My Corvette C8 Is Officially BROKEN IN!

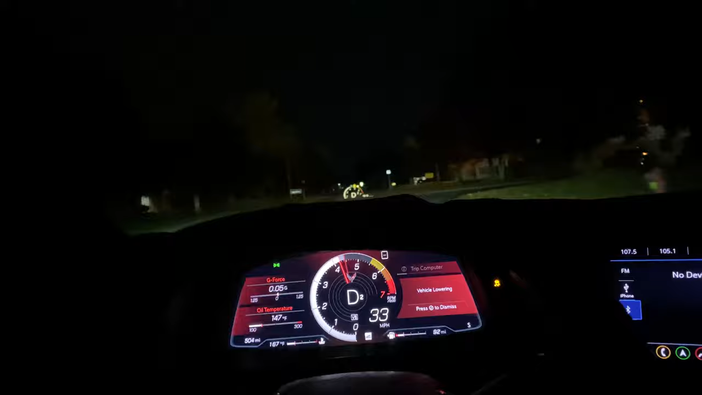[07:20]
jesus oh my god this car still give me the heebie-jeebies guys this car is fast like i've never felt a car this fast guys i'm fucking in love this thing is crazy
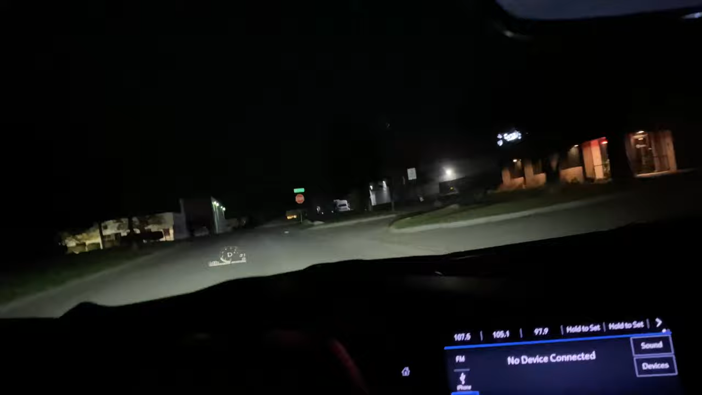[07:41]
jesus so quick like i need to do zero to 60 tests in a second but this is fun and sell i just wish i had more room especially being later on in the day now can't really see what's going on but this car is a beast guys this car is phenomenal like every shift point every